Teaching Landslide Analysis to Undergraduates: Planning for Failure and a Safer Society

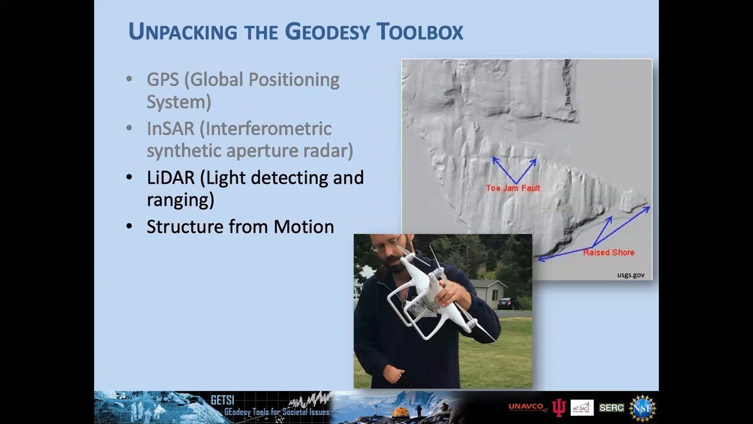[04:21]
laser light detecting and ranging, and also structure from motion can provide these high-resolution models.